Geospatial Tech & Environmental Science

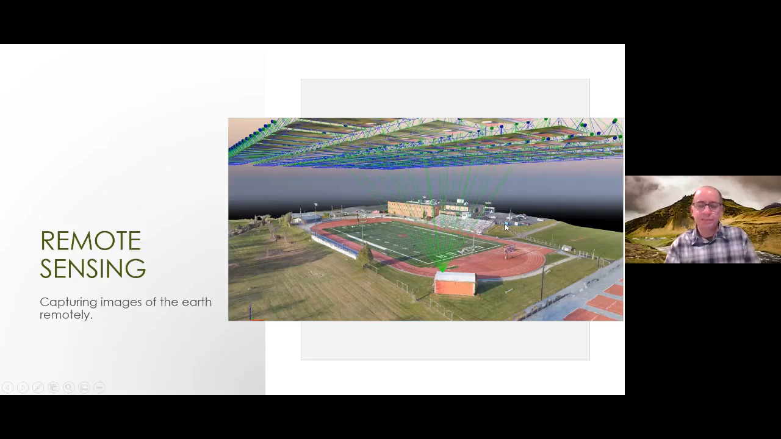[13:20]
can point to one location on the ground generating this 3d model of this particular high school track we use remote sensing and drones again in archaeology and this happens to be from one of the field trips we did to
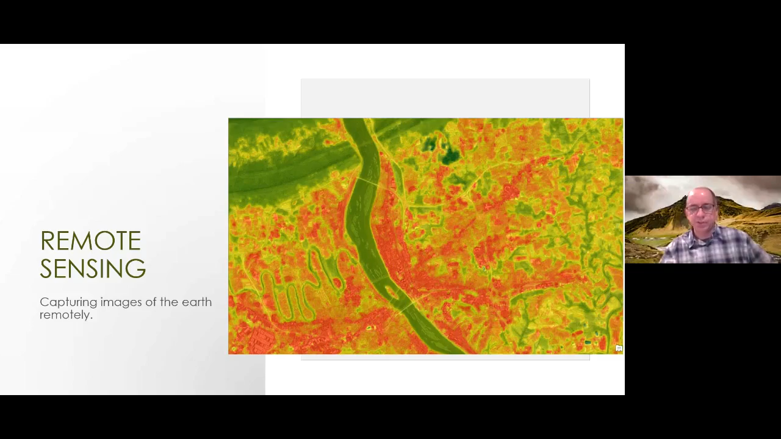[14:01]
in orbit looking at temperatures on the surface of the earth so this actually happens to be harrisburg in a july or august time frame a few years ago all of these remote sensing products that i just showed you can be brought into geographic information system